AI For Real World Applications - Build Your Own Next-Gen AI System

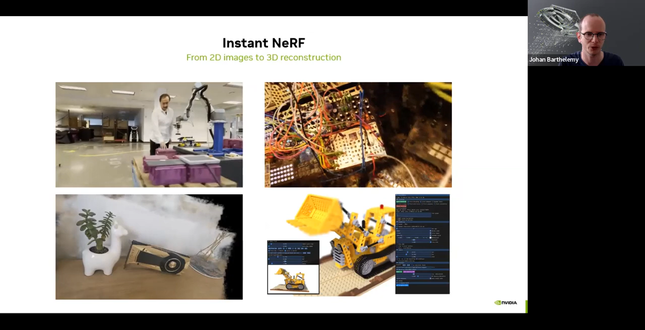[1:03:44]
and then you can reconstruct in a matter of seconds the environment in 3D. So everything that you can see here, so the tree animation, those are actually 3D models that has been generated with NVIDIA NeRF.
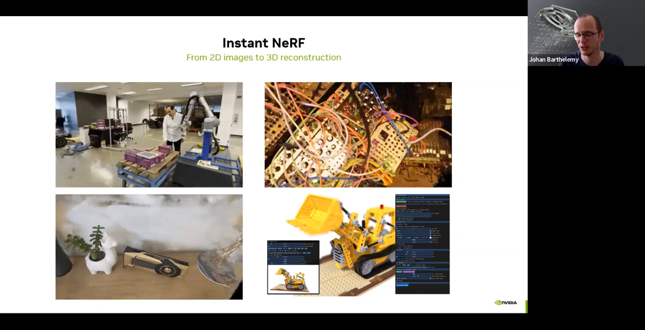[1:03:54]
And all it took is a few images that you put into NeRF,
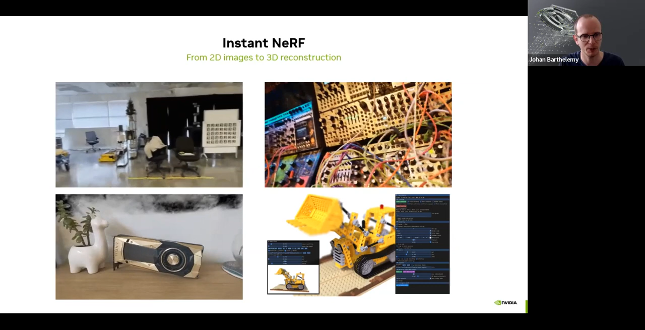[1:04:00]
apply the NeRF model, and it generates that kind of models there.